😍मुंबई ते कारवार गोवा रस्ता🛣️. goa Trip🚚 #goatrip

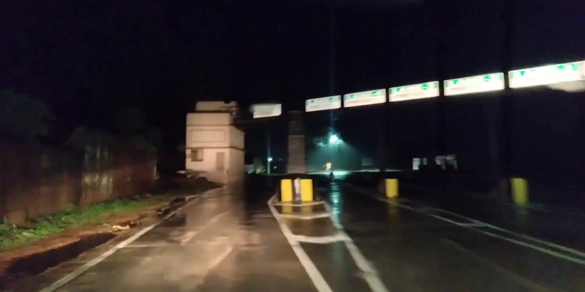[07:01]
तर हा आरवलीचा टोलनाका लागला आपल्याला. तिथं पुढे आपल्याला नाश्ता भेटू शकतो असा अंदाज आहे मला.
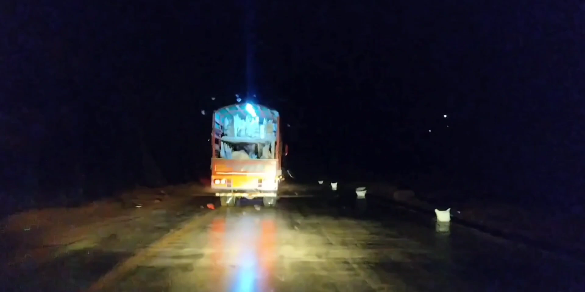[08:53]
तर ह्या आता निवली फाट्यावरून राईट मारून जातील आतमध्ये मित्रांनो आणि आपण जाणार सीधा गोवा नॉनस्टॉप. तर चला मित्रांनो आपला आपण गोवा प्रवास चालू करूया. यानं आपण पुढे जाऊन आता इथून 15 किलोमीटर पुढे
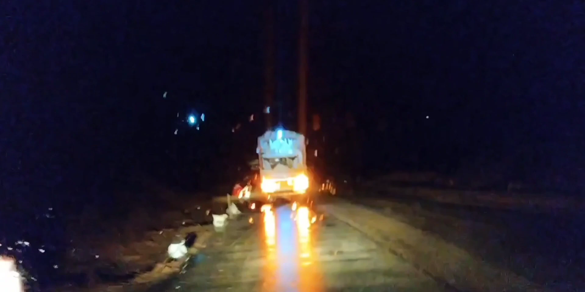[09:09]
गेल्यावर हे आतमध्ये घुसणार रत्नागिरी जायला आणि आपण जाणार गोव्याला. तर यानं आपण बाय बाय करू आणि